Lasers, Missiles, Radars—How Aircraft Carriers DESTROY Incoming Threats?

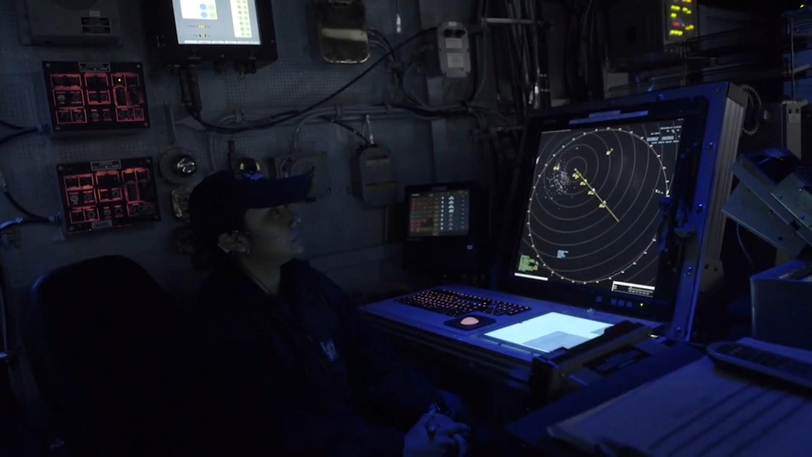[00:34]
and cutting-edge software platforms work in unison to monitor,
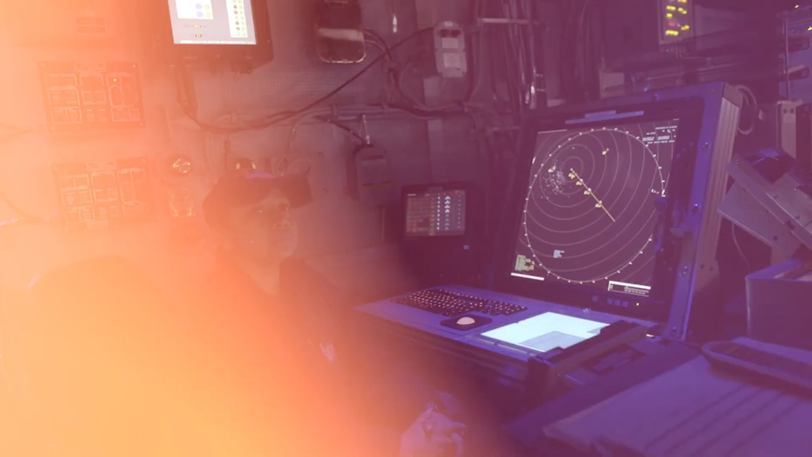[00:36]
analyze, and respond to any threat in real time. This nerve center isn't merely about tracking incoming objects, it orchestrates the entire ship's defensive capabilities.
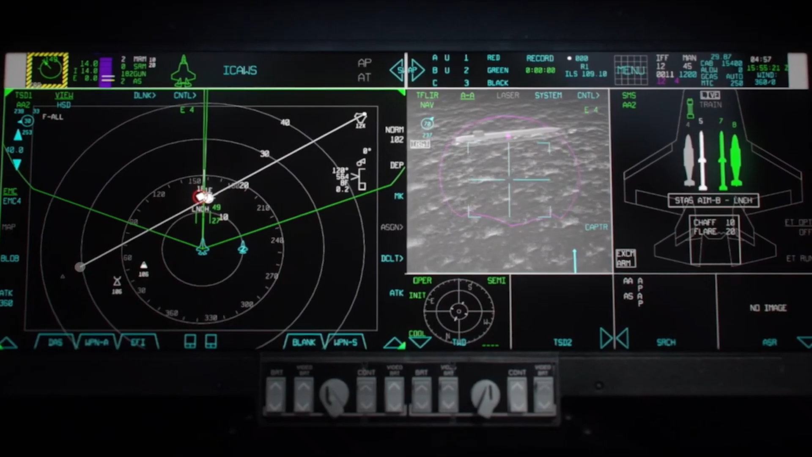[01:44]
aircraft carriers are equipped with a suite of sophisticated radar and sensor systems that form an impenetrable electronic net.